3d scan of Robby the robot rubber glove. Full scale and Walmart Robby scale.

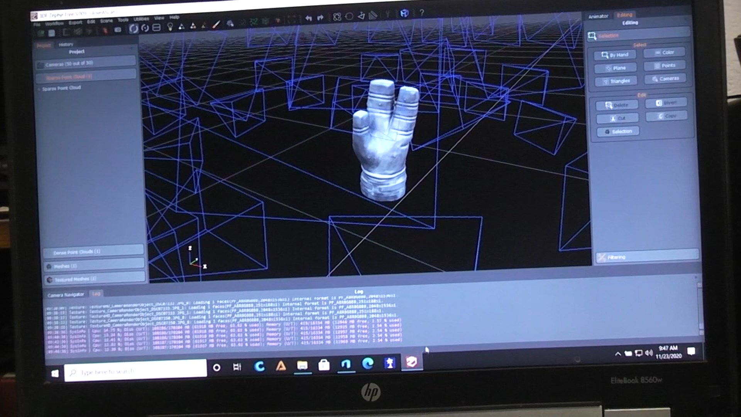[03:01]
you go through a whole bunch of different steps is a it starts off by scanning the images that you put in the camera images you put in and if it can't use some of them it'll red flag them and
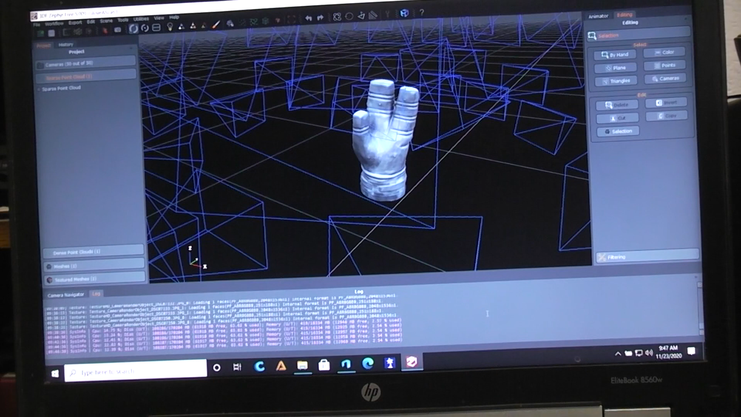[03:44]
dense cloud from that which looks like pretty much nothing just a bunch of dots and then from that you go to the dense cloud and from that you go to a mesh and then finally you go to the filtered mesh where it starts looking like this and along the way you do some cleanup by cutting out things like
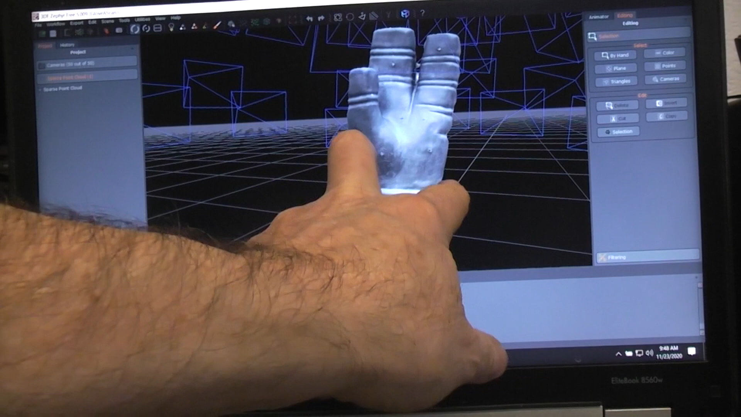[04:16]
that the glove fits in but this is a metal ring and inside the rubber glove there's another matching metal ring and then there's little screws that screw the two together assuming here's a close-up here
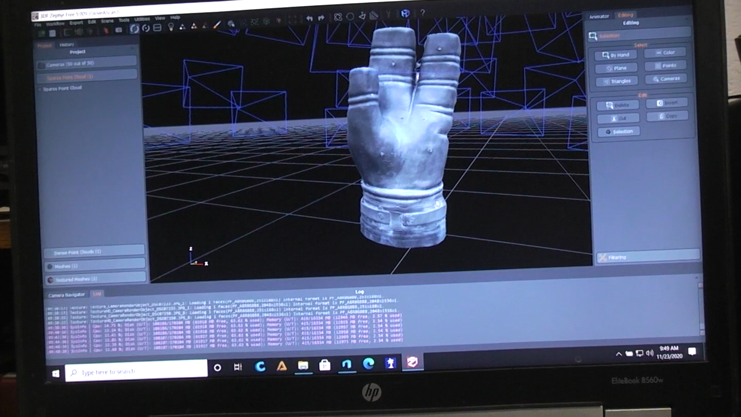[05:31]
back to what we have here let's see what did I want to show you let's pull back you can see